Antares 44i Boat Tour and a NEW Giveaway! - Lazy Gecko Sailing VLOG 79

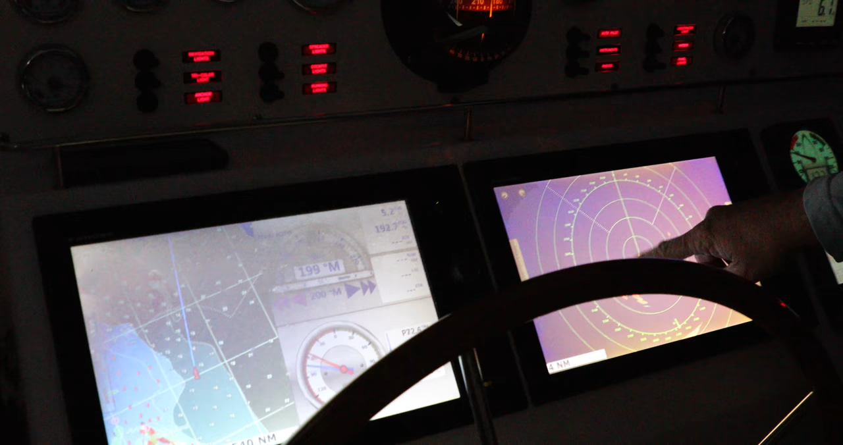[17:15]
we got radar over here, there's the shoreline to Florida, and somewhere up there is Key West.